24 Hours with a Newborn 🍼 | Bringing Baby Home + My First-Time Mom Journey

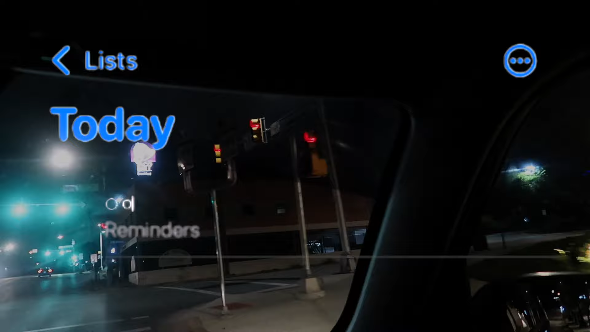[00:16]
We were finally on our way to the hospital around 1 a.m.